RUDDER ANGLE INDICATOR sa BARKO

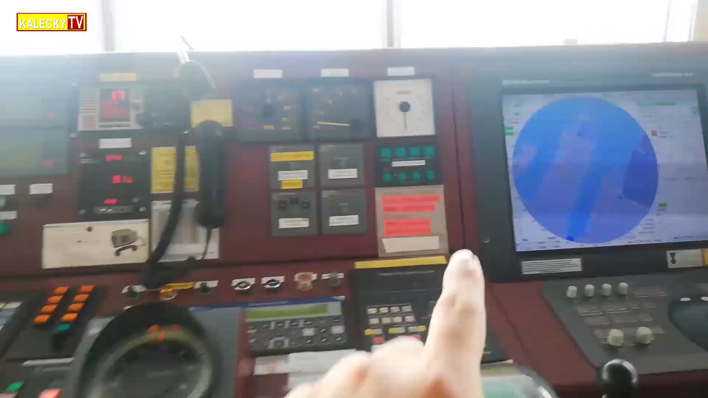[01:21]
Pitong pirasong radar angle indicator dito Meron dito sa bridge control console Meron din dito sa ceiling